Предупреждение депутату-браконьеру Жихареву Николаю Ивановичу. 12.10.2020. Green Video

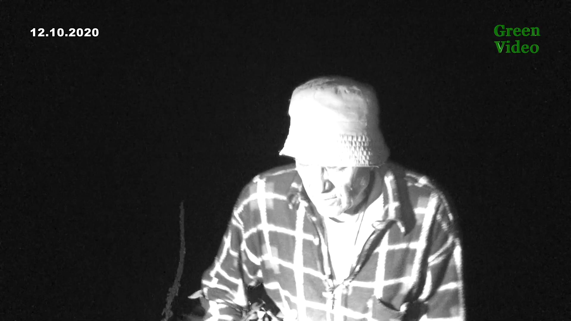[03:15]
Давайте снимаем сети сейчас. У меня сетей немає. Я понял. Судово.
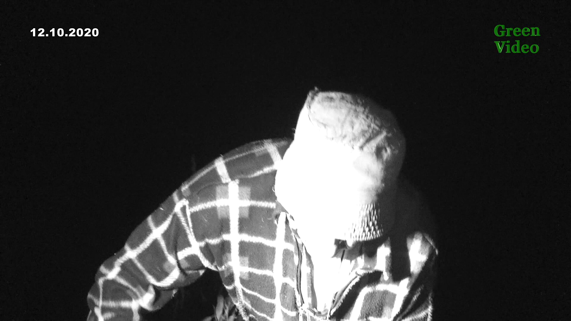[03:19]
Я наблюдаю за депутатом, который ставит сети. Честно скажу, уже давно, уже люди звонят.